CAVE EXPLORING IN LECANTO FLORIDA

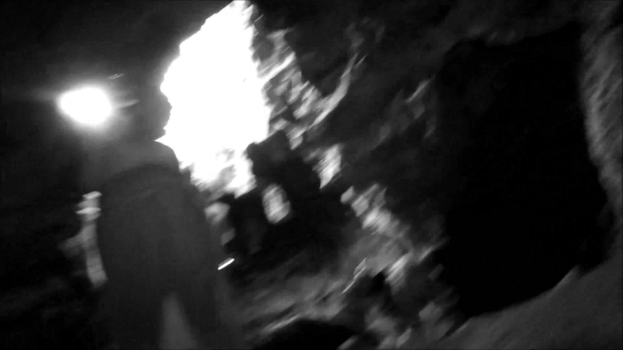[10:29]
Well, look at you.
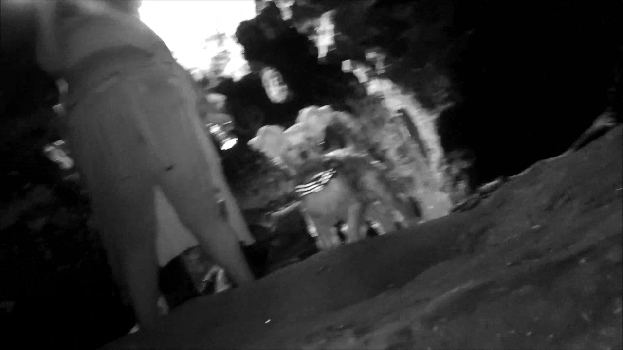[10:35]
You're touching the walls. Yeah. You can't be real big getting in there.